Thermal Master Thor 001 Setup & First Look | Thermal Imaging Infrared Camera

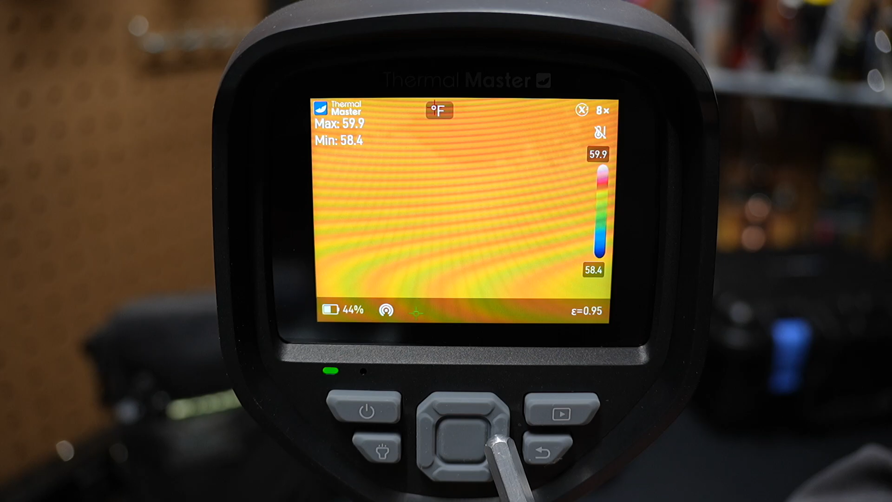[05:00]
On screen: max 59.9°F, min 58.4°F
And if we just press it again, we go back to 1x. Now, if you press the center button, we have lots of menu options here. You can see if I can scroll across the menus there. There's view mode. We go over, there's palette. There's settings.
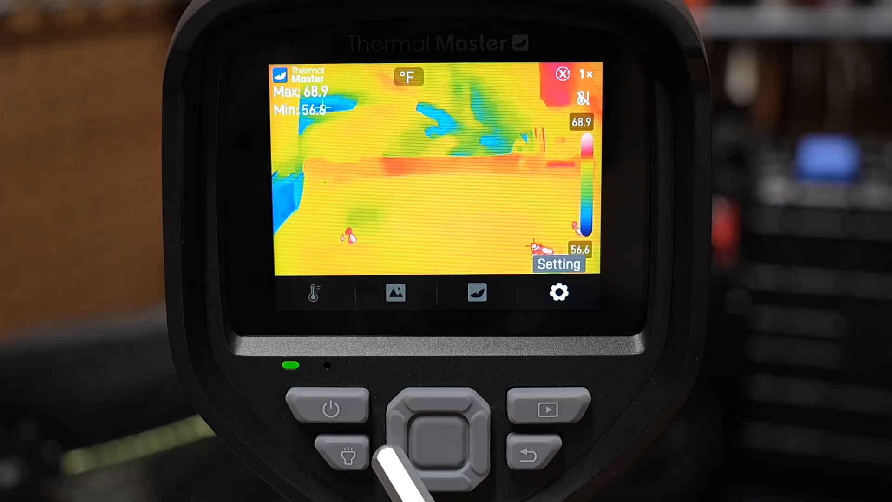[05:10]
On screen: max 68.9°F, scale top 68.9°F, scale bottom 56.6°F
Real quick, let's look at measurement. And you can turn on and off these spots, right? So we have that center spot that's showing right there. We can go over to the red spot or the green spot.
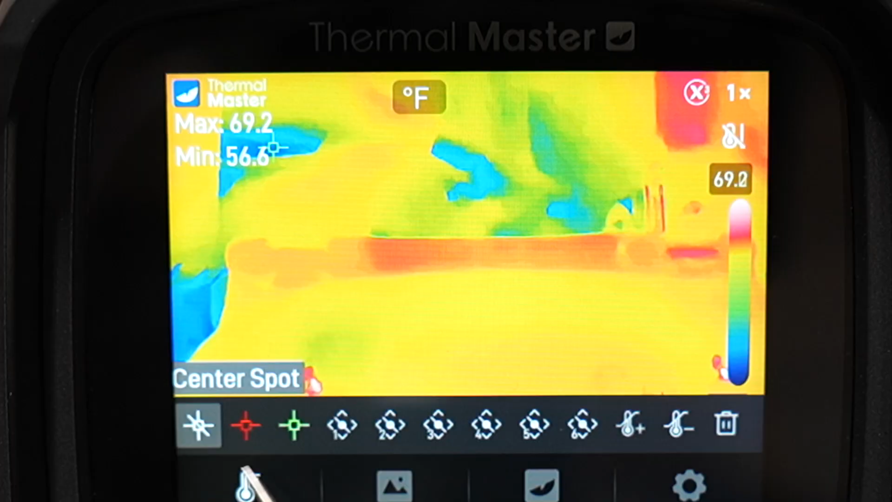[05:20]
On screen: max 69.2°F, scale top 69.2°F
Turn any of them off that we'd like. We can go over here and you can set these custom spots, right?
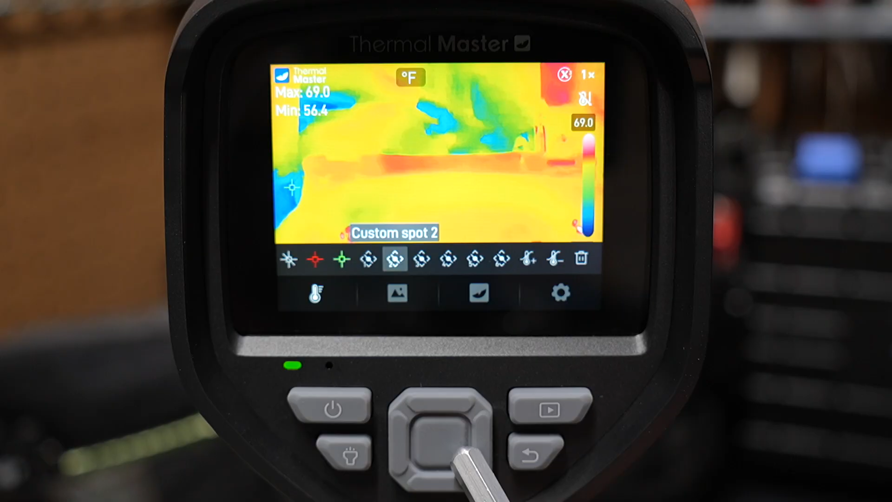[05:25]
And you can read about more about that in the manual. Set all those different custom spots. If I scroll over one more, we have view mode. If I press to the right, I can switch over here just as the regular camera that's on here.
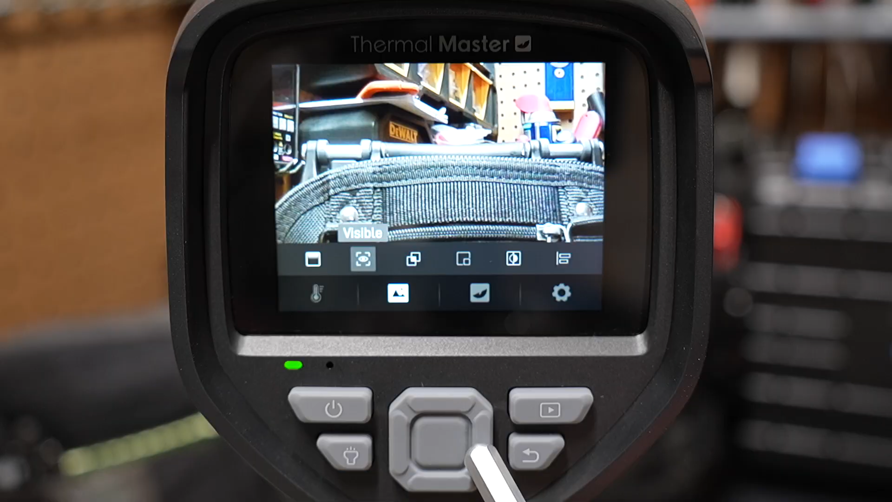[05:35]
It has a very high resolution camera where you can switch over to fuse. It kind of fuses the regular camera and the infrared camera together.
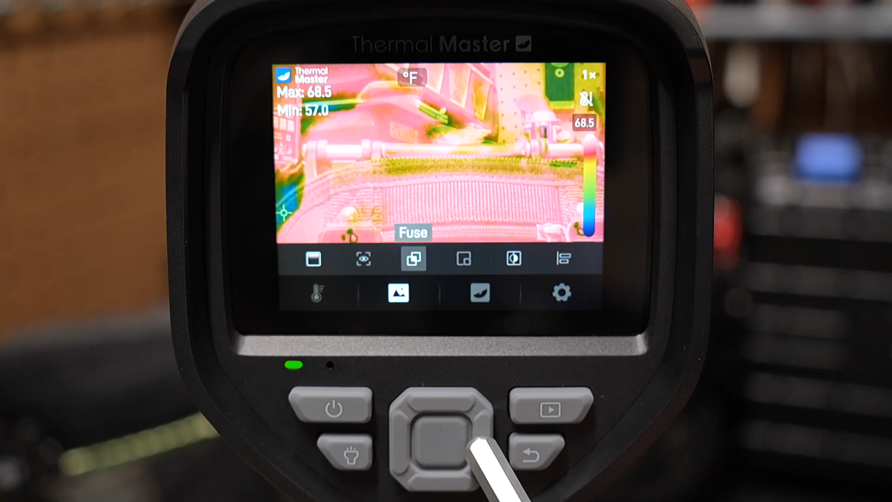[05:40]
On screen: max 68.5°F, min 57.0°F
And then we have picture in picture, right?
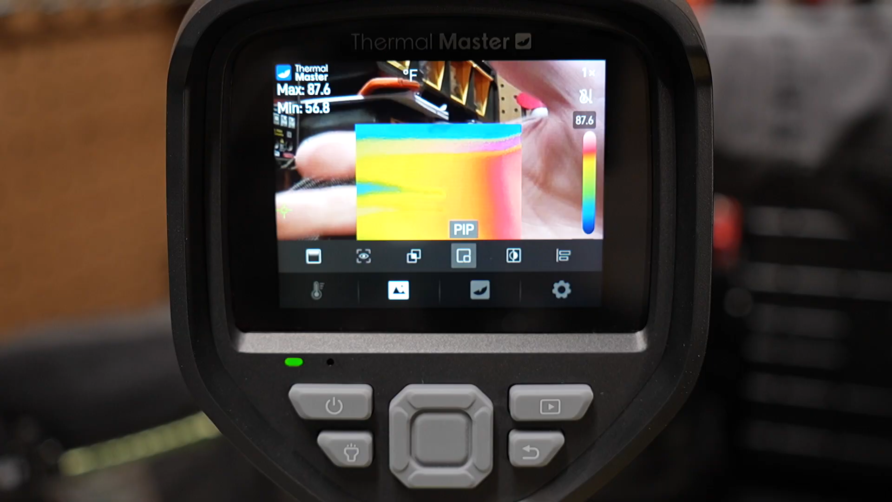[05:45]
We can see what's showing up on the infrared camera versus the regular camera. And there's a new mode here that I see.
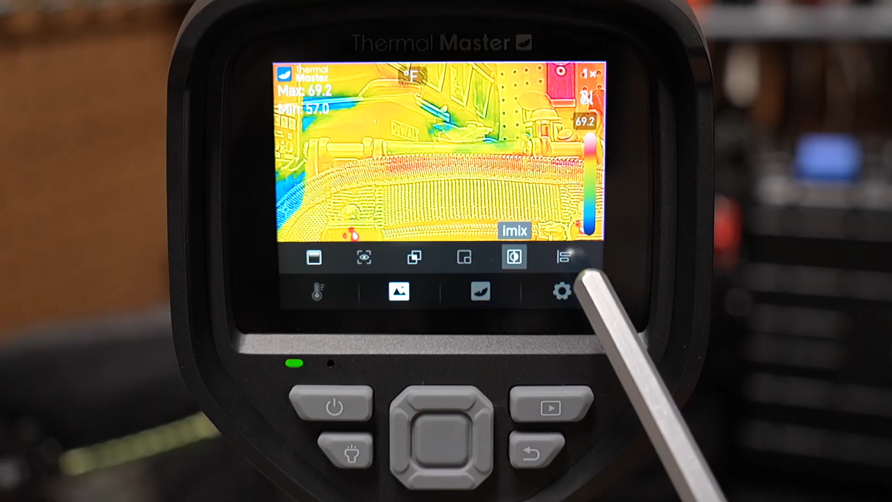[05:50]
On screen: max 69.2°F
I did update the firmware using the SD card. And you can see now it has this iMix option that wasn't there before. And we have one more option here that's the dual spectrum fuse and registration. So you can set that there.
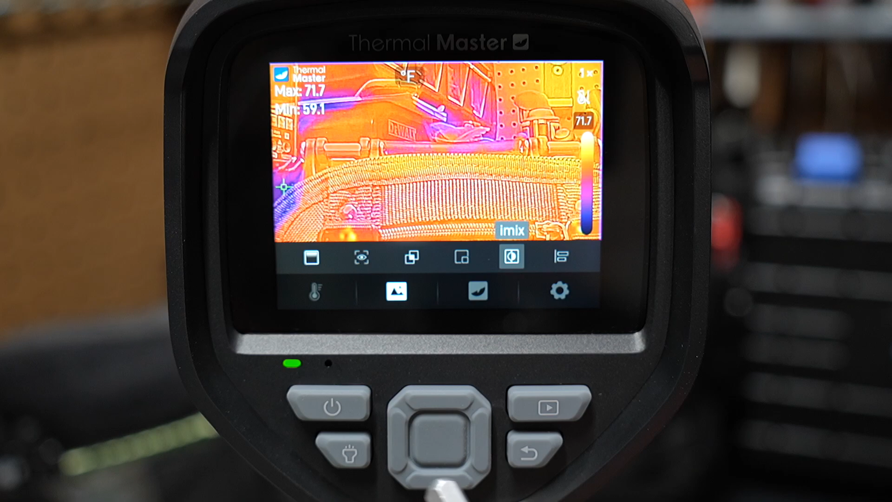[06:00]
On screen: max 71.7°F, min 59.1°F, scale top 71.7°F
And then for view mode, we can tap back to the left and go all the way over to infrared. That's where we want to keep this. Pick infrared, press the button again. And now we can go over to the palette menu. You'll see right now it's set to iron.
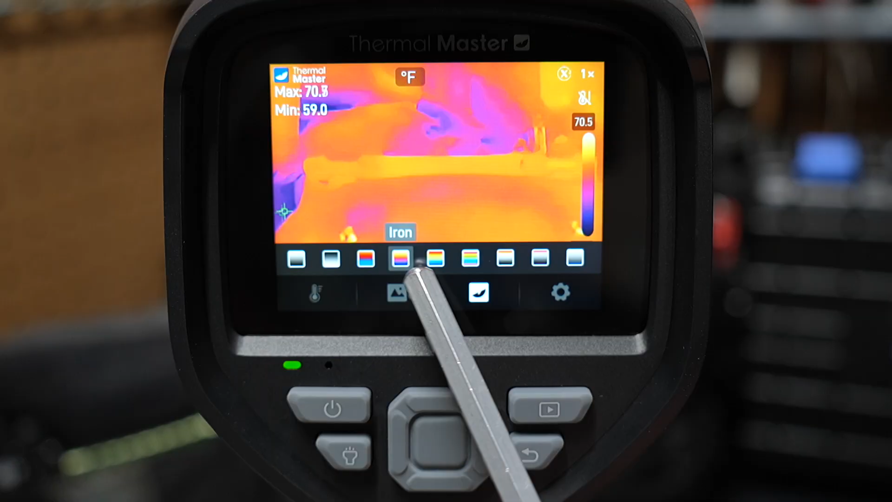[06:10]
On screen: min 59.0°F
That's the one I think it's set to out of the box. Rainbow looks really neat. That's the one right beside it. But there's several options here. You have white hot. That means that wherever it sees hot on the camera, it's going to show white.
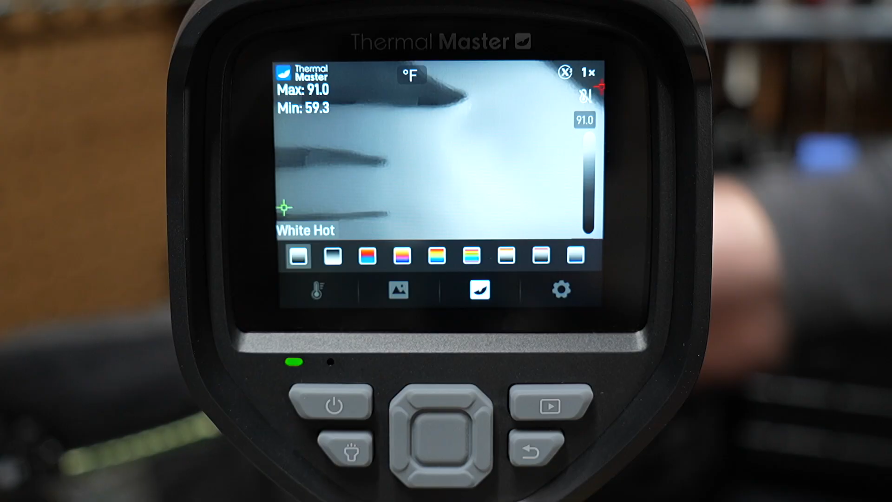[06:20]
On screen: max 91.0°F, min 59.3°F
If we go over here, it's black hot. That means anywhere that it's hot, it's going to show black. You see my hand is showing up darker there on camera. And they have lava, lots of different modes. Iron, rainbow. I really like rainbow.
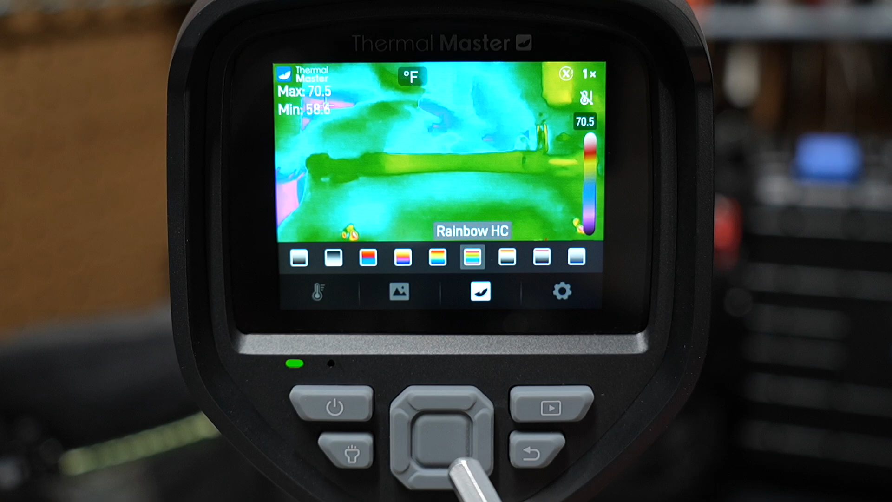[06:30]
Rainbow HC. And we got RDGY. Warning red.
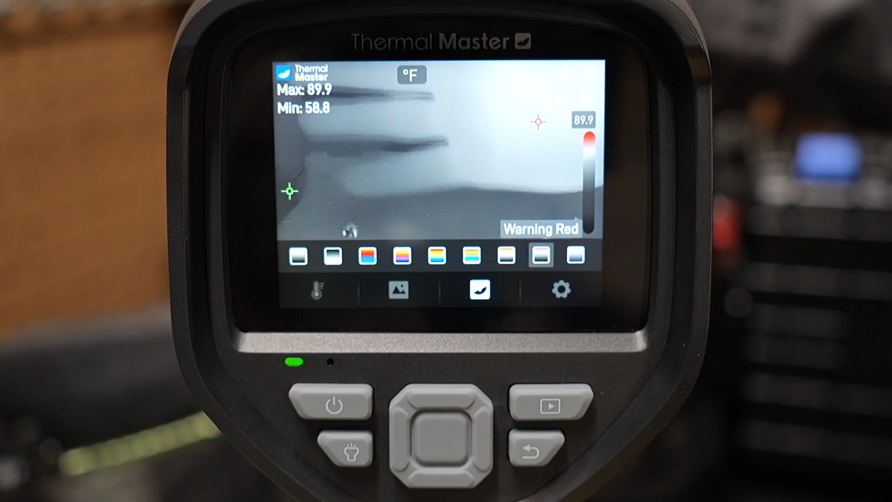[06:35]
That's going to show just if something's really hot, it'll show up as red. And then we switch over to warning blue.
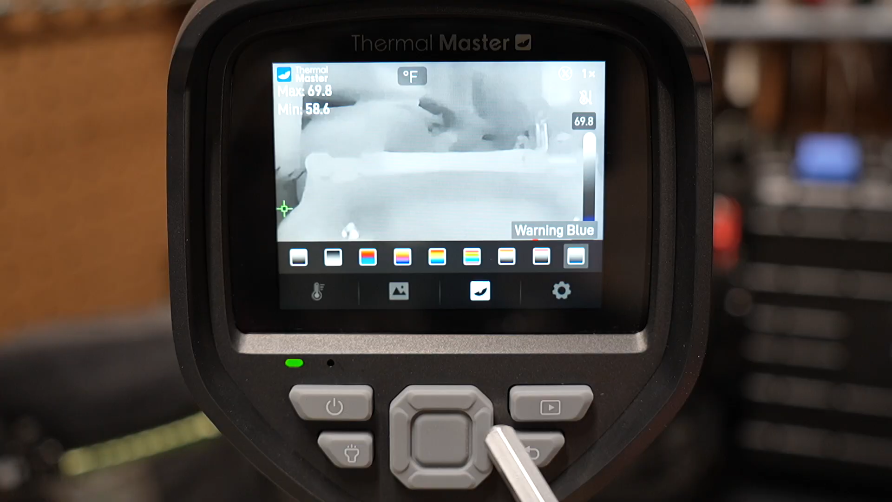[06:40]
On screen: max 69.8°F, min 58.6°F, scale top 69.8°F
Same thing for blue, right? Anything that's really high temp is going to show up as blue. I do really like iron and rainbow. Those are the two options that I like. I'm going to pick rainbow there for now. And if we go over to the last menu option here, it's settings, right? So we can pick settings and lots of different things here. And I see the first thing it goes to is measurement parameters.